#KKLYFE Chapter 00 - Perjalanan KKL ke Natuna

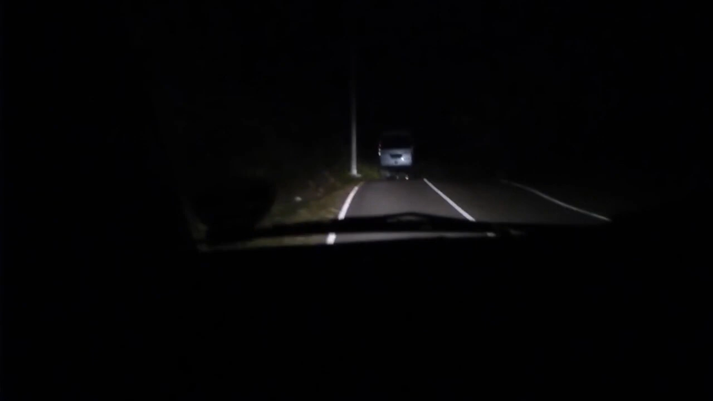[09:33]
Ini backup ya, gua naik backup yang di depan itu minibus itu. Gua naik backup dengan teman, dua orang teman lagi jaga di belakang, jaga bareng. Oh ya Pak, kalau boleh tahu sampai ke sana itu berapa lama Pak? Oh, 2 jam. Oh, main jam ya, 2 jam.